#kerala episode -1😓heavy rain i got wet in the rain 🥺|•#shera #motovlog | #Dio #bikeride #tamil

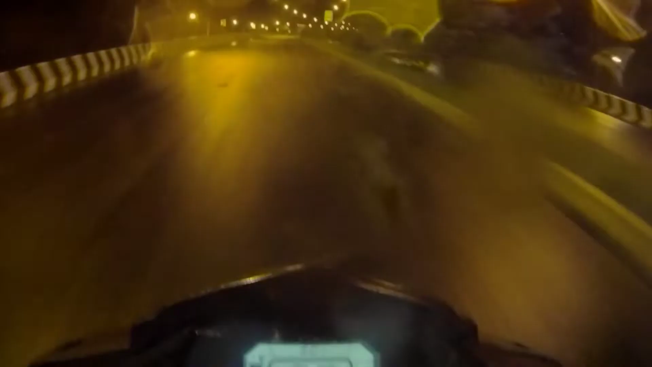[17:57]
அம்மா செம்ம மழை. வியூ நல்லா இருக்கு பார்க்குறக்கு.
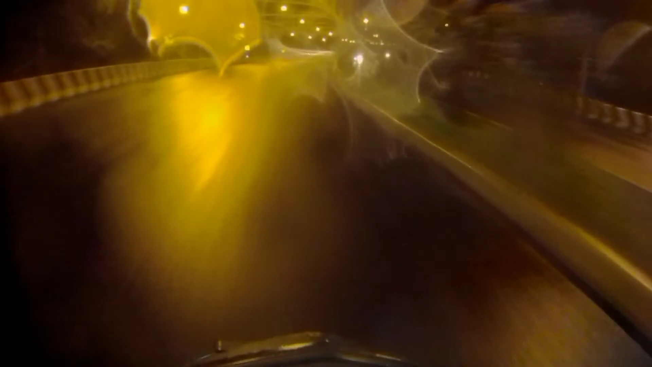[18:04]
பட் சரியான மழை மூஞ்சியில் மூஞ்சியில் துரு துருன்னு அடிக்குதுங்க.